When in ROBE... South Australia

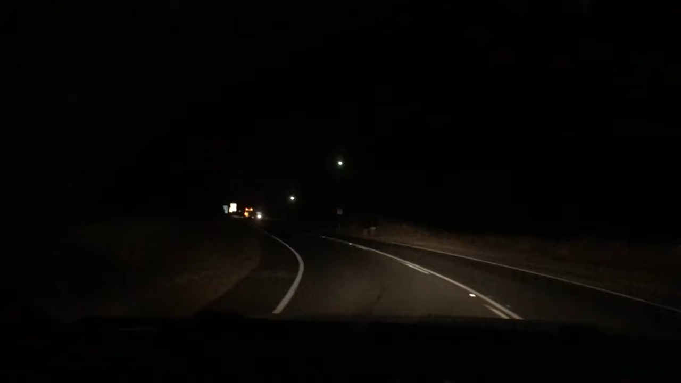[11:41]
getting away from the car as they're going too fast for me. Found you. Found you, lamb chop. Yeah, we're behind you. What are you doing?
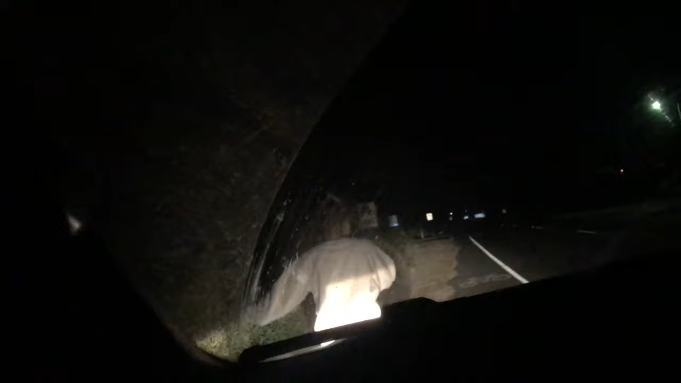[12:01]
I'm home. Oh, she can walk. Fuck. Have you seen a drunk girl around? Have you seen a drunk girl walking around? Oh, lots of them.